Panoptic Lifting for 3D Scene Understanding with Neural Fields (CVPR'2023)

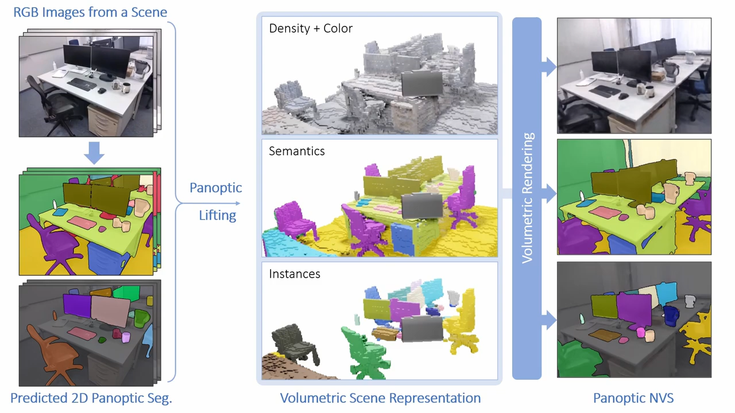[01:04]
We then optimize a volumetric neural scene representation that can be queried for the color, density, semantic, and instance labels for each point in space. Once optimized, our representation can render novel views and their panoptic segmentations. Our model works without requiring any annotations on new scenes captured in the wild,
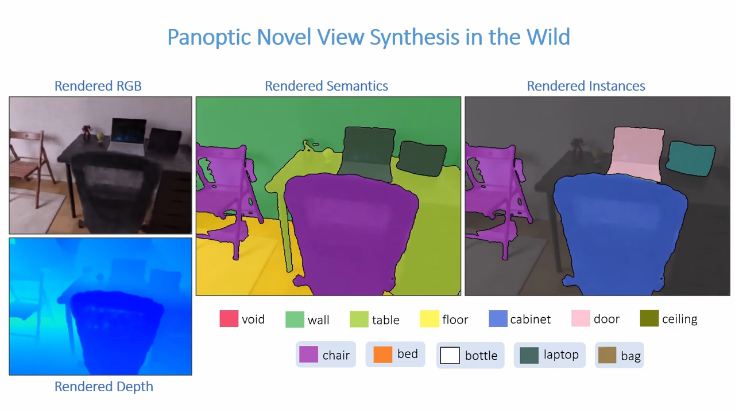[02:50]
Compared to the 2D panoptic segmentation method, with which our model was trained, we can synthesize consistent panoptic segmentations from novel views.